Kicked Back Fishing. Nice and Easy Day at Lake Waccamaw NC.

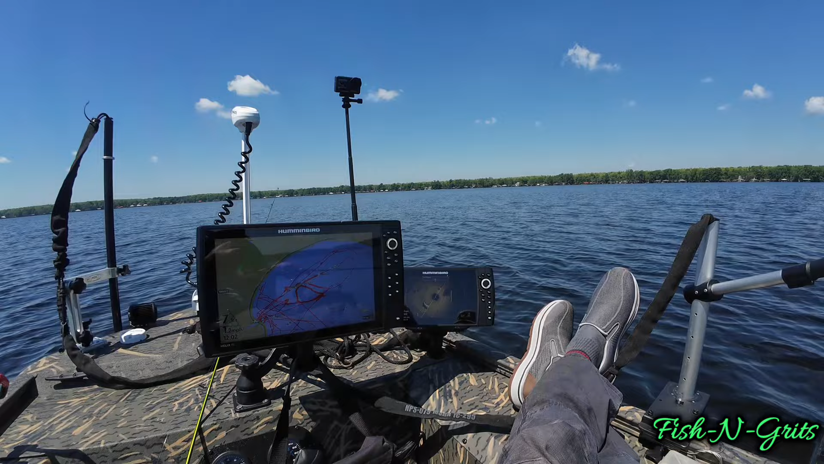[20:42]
I got the 360 spinning over there just so I can see the weed beds and kind of pay attention to what's coming up and, you know, trying to pattern things. But that's it. Look, see, I'm just driving around. I hit the mark button when I hit fish. This is our today's path as we came out. Swung. I think I turned right here, swung out, turned back around.
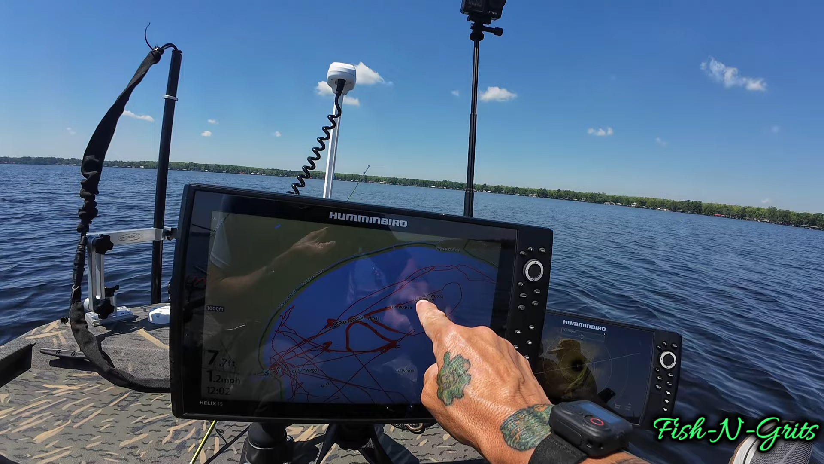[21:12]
We passed through this area two or three times. We hit that crappie right in here. So we went back and forth, stopped and threw some minnows on some weed pods. But that's it. There's one that's behind us. There's one up to our left. That's a shadow of my trolling motor. So ignore that. Looking, that is that one. We've already passed it, so it's refreshing.
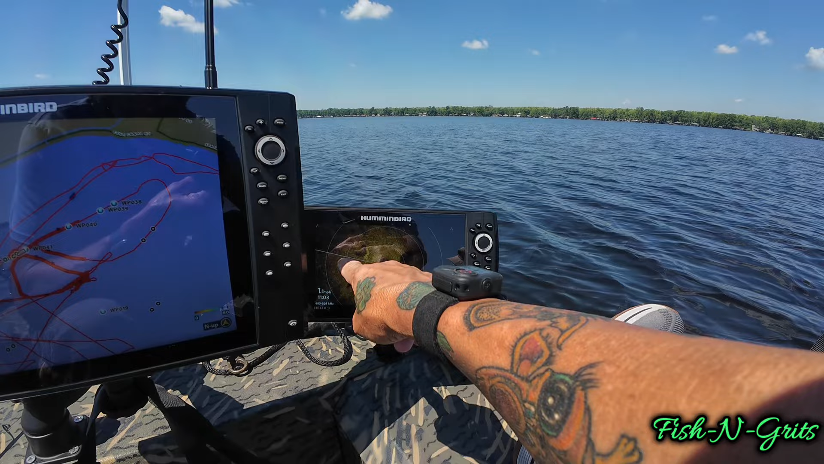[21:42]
I always look right behind the line. See, there's one up to the left, but that's all it is. It's just big pods of weeds. We seem to be doing better today in the weeds than out of them.